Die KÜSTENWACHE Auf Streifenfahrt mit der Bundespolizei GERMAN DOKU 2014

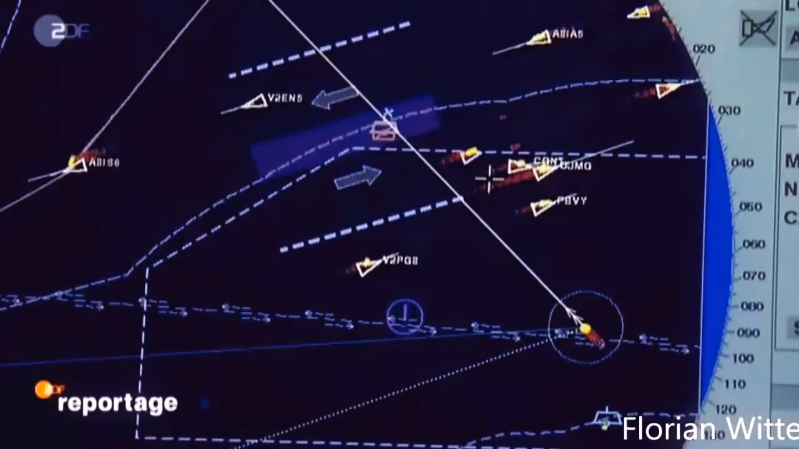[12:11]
Diesmal sucht er per elektronischem Identifizierungssystem.
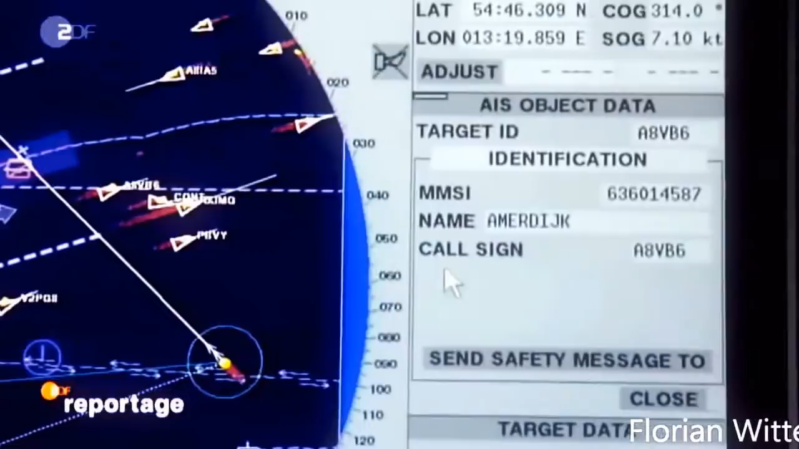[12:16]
Ich kann den Namen rauslesen, kann auch rauskriegen, unter welcher Flagge er fährt. Dann kriege ich raus seine Position, wo er ist.
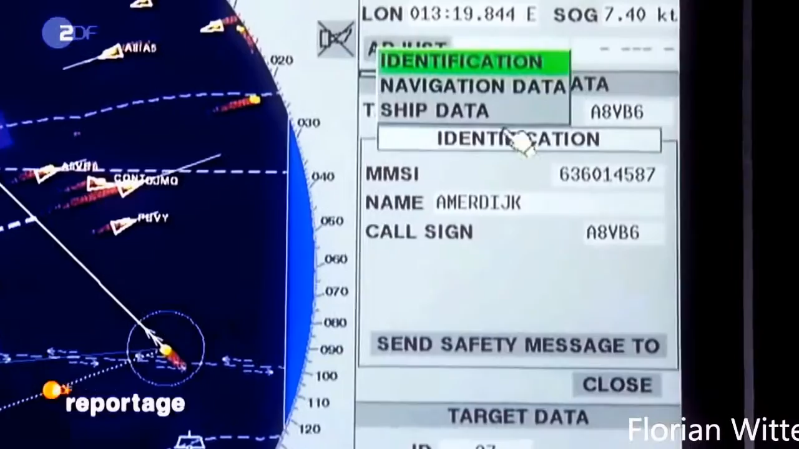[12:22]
Ich kann seinen nächsten Bestimmungshafen auslesen, seine Ladung, die er hat. Und seinen Status. Ist er in Fahrt? Driftet er? Also sehr viel Information, die ich eventuell bei einer Kontakterstellung nicht mal mehr fragen brauche.
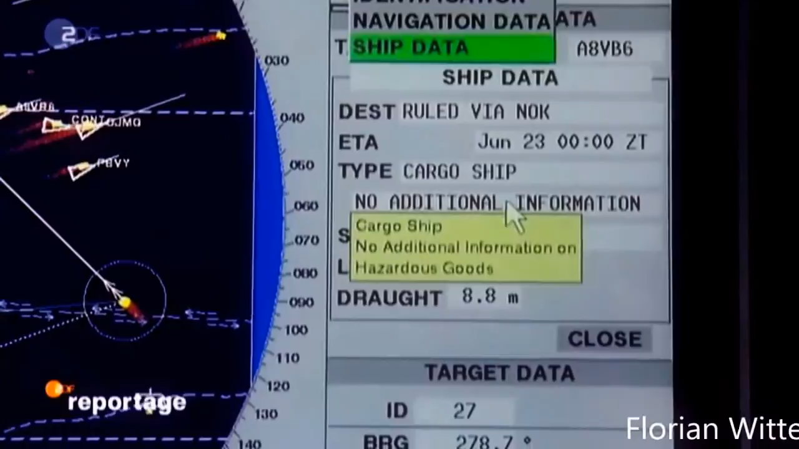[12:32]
Für uns sehr hilfreich, spart sehr viel Zeit und für eine mögliche Entschlussfassung immer sehr hilfreich schon mal.